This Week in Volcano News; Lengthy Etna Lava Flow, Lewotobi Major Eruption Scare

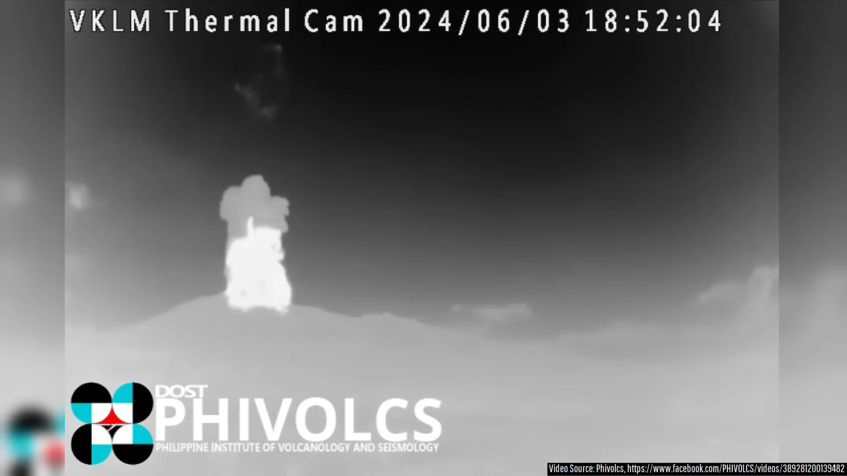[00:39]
including two powerful explosions that released pyroclastic flows on June 3rd and December 9th of 2024.